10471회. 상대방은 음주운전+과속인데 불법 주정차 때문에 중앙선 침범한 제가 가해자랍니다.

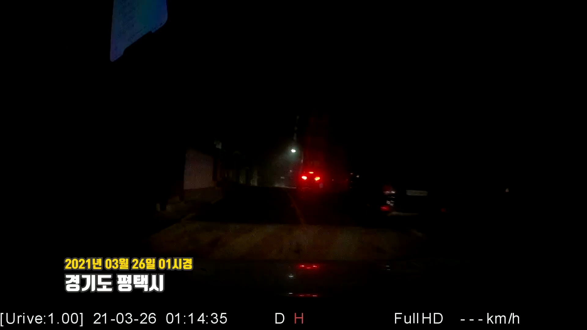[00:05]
여기 주차된 차들이 있네요. 주차된 차, 정차된 차. 여기를 지나가는데 상대차가...
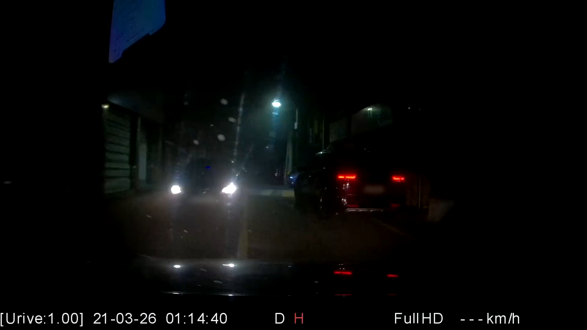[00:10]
어어어... 이러! 여기 차들 때문에 어쩔 수 없이 넘어갈 수밖에 없죠. 저 뒤에 불빛이 보이긴 하는데요.